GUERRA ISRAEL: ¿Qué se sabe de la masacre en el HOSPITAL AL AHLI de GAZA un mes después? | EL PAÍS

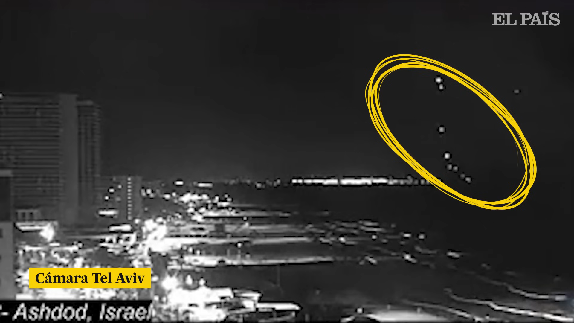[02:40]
al menos dos cámaras fijas situadas al norte de la franja en territorio israelí grabaron el lanzamiento de una larga serie de proyectiles.
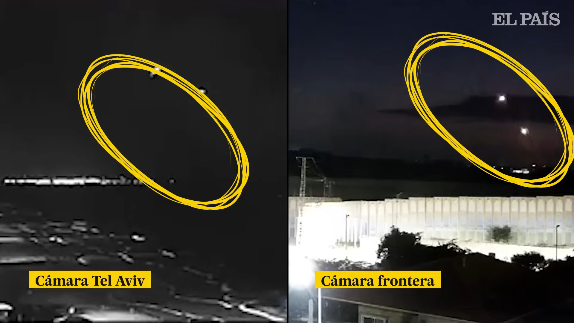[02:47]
La agencia Associated Press y el diario The Wall Street Journal han verificado estas imágenes.
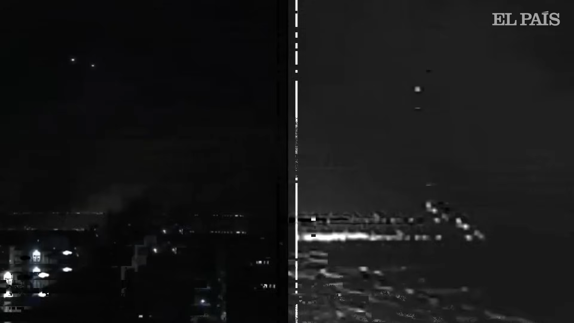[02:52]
La cámara situada al sur de Tel Aviv en dirección a Gaza grabó el mismo cohete sobrevolando con un rumbo errático.
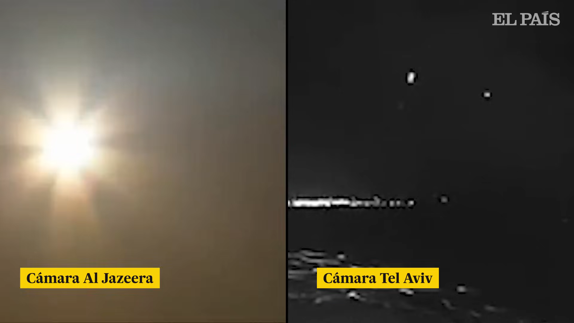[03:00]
Tan solo unos segundos después de que estallase en el cielo, siguiendo el metraje de Al Jazeera, se produjo una primera explosión en una zona aparentemente poco poblada, seguida de una segunda, que es la que afectó al hospital Al-Hali.